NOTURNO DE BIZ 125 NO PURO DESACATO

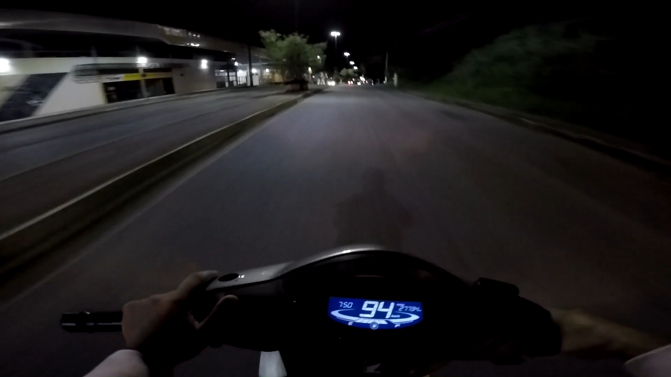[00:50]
Se eu falar pra vocês que eu nem tinha visto essa moto aqui, só vi quando ele freou ali, que os leds acendeu Susto do caralho, sim, meu parceiro, tá viajando, é, eu pergunto logo se você tá viajando, tá ligado, nós tá passando aqui o trem bala
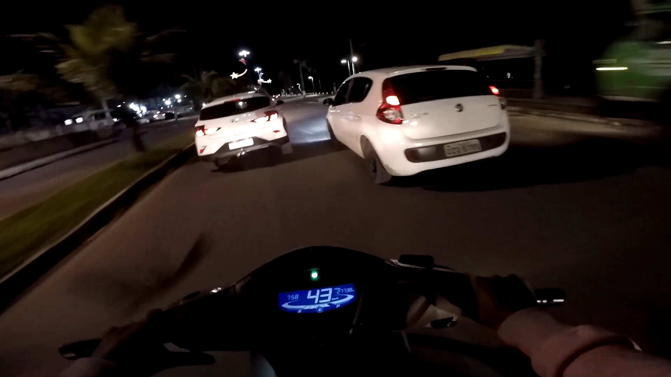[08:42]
Vou meter marcha, tá ligado Tem que levar essa moto pra fazer uma revisão, rapaziada Que ela tá um pouco... Como a gente pode dizer Eu ia falar uma coisa aqui Mas vocês iam levar pro... Vocês iam levar pro... Pro lado obscuro da frase Deus me livre Mas ela tá um pouco paia, tá ligado Tá um pouco ressecada Ponto, achei uma palavra Tá ligado, rapaziada Aqui o acelerador Os freios Tá ligado
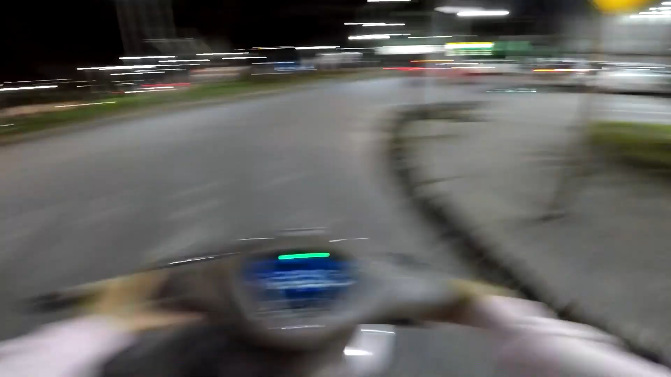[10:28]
Já é uma moto de 600 600 cilindrada A mil Ô meu Deus Aí que eu acho mais linda ainda Além de ser linda Tem aquele ronco de 4 cilindros Que só elas tem, né, pai
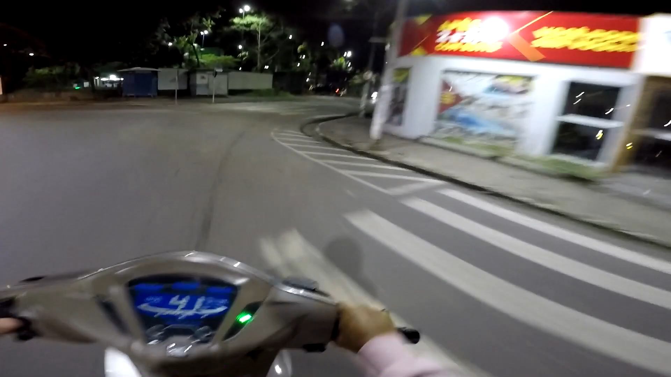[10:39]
E é isso Tem um baúzão também, rapaziada Um painelzão lindo desse Tá ligado E é isso, rapaziada